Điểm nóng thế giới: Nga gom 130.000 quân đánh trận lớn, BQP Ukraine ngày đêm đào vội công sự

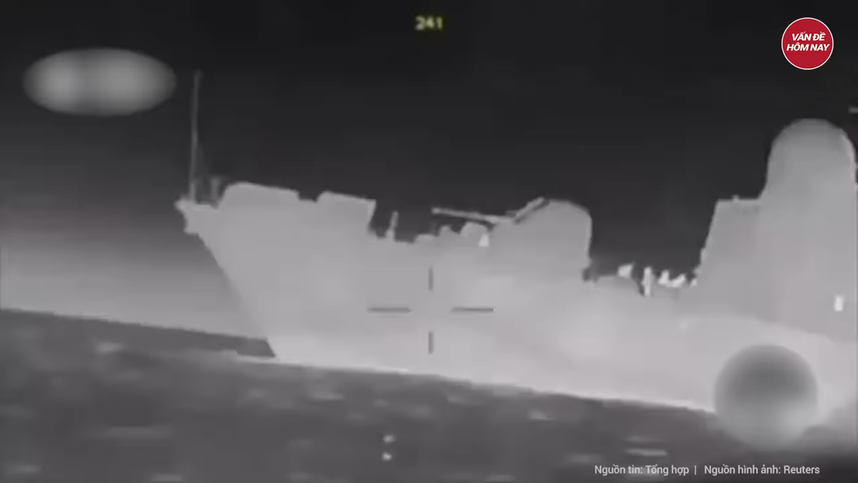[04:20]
Các xuồng không người lái mang chất nổ cũng khiến nhiều tàu chiến Nga hư hại.
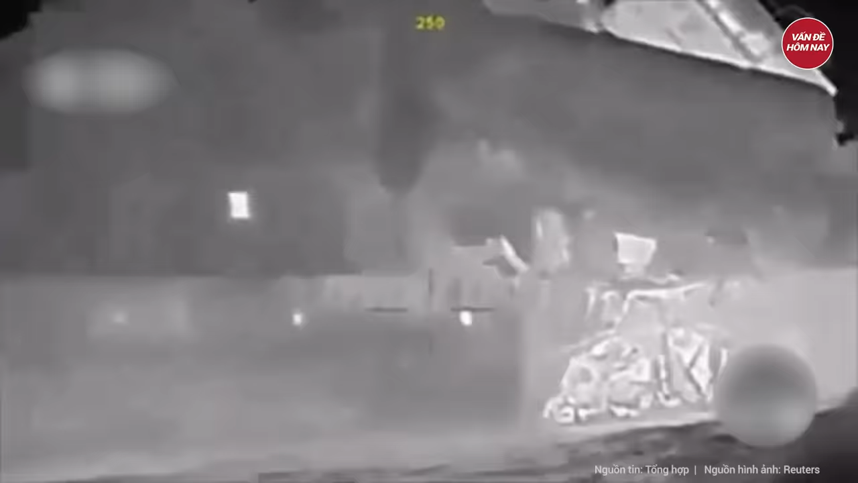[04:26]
Giữa bối cảnh xung đột bước sang năm thứ ba, Ukraine đang dựa vào UAV như một chiến lược chiến đấu với việc tăng cường sản xuất trong nước và dựa vào các đối tác phương Tây.
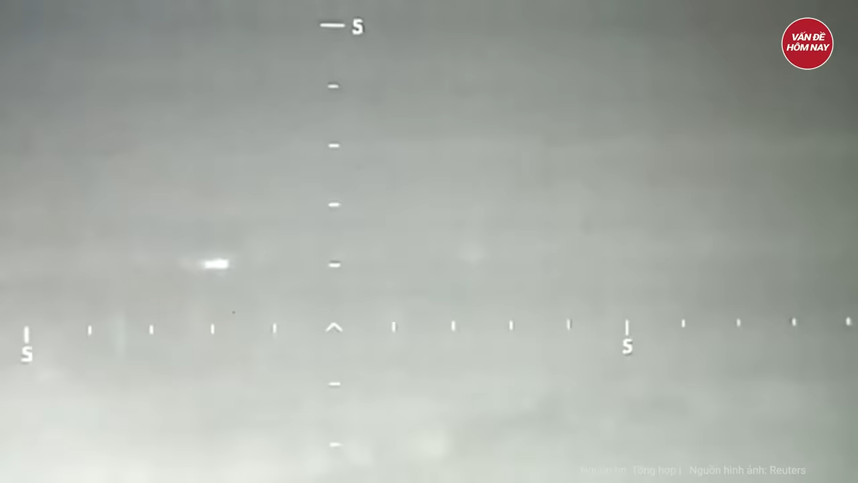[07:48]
Lữ đoàn cho biết sư đoàn pháo tự hành của lữ đoàn sau đó đã bắn vào các vị trí của Nga để lại đất cháy gần Adivka.
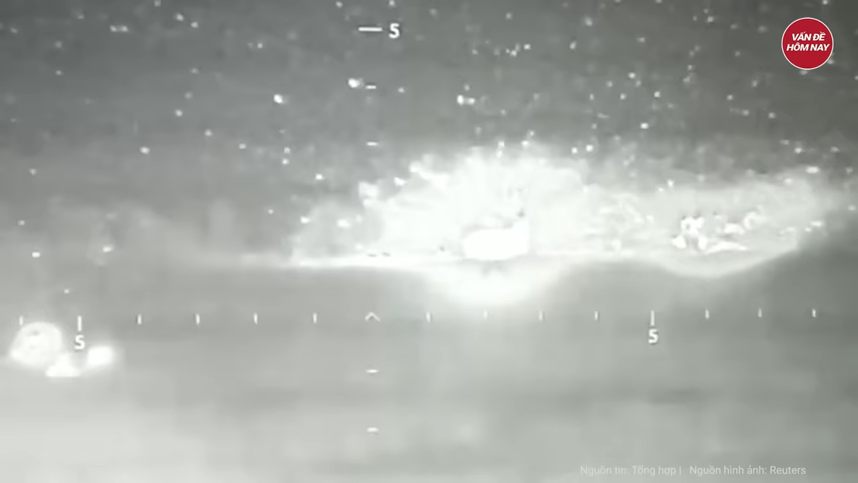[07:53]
Quân đội Ukraine sau đó đã chia sẻ một đoạn video quay ban đêm cho thấy cuộc tấn công bằng pháo binh.
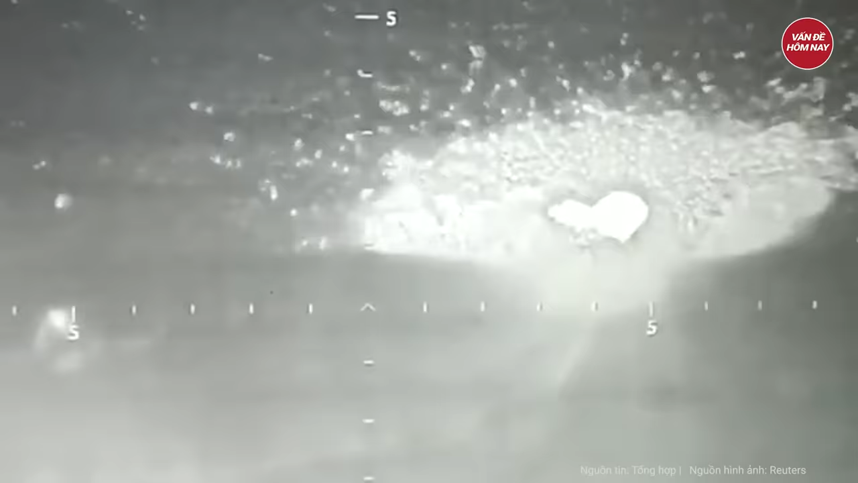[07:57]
Các lực lượng Nga đã tiến về phía Tây kể từ khi Moscow chiếm được Adivka,
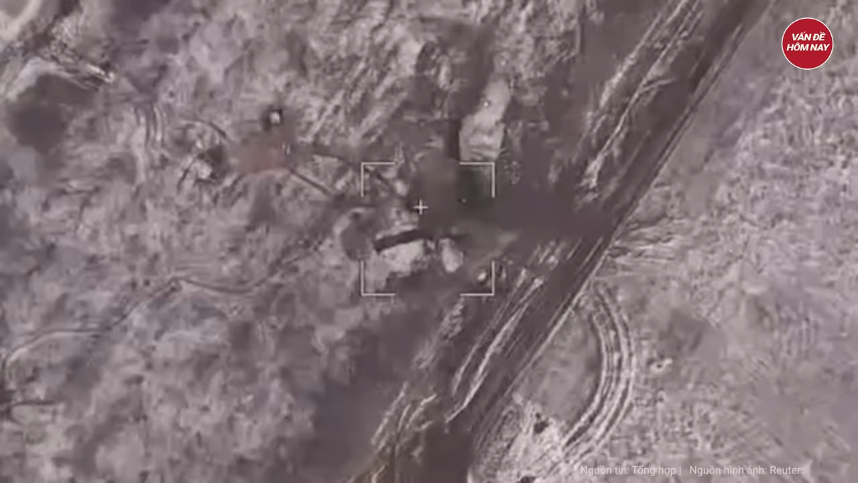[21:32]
Lực lượng thiết giáp Nga đang tiến lên khi phải hứng chịu những tổn thất không hề nhỏ.
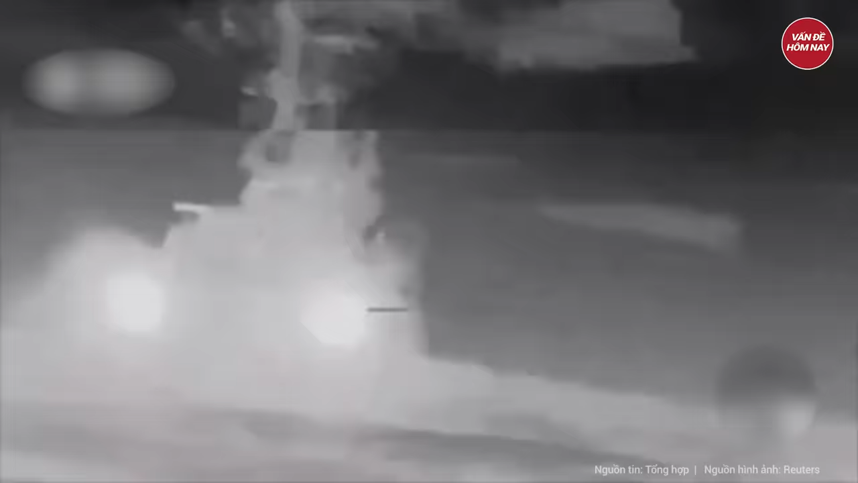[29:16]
phá hủy và gây hư hại nhiều chiến hạm đối phương, gần nhất là vụ tập kích khiến tàu đổi bộ cơ lớn Sersakulikov của Nga chìm xuống biển.
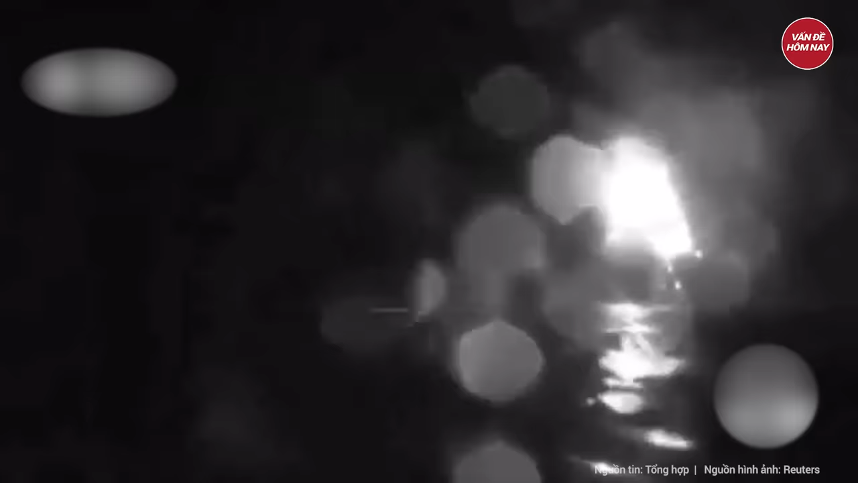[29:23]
USV CBP cũng được Ukraina sử dụng để nhắm vào cầu chiến lược kết nối giữa bán đảo Crimea với lục địa Nga, khiến một nhịp cầu hư hại nặng. Giới chức KF hồi đầu tháng 2 cho biết, 40 tàu thuộc hạm đội Biển Đen Nga,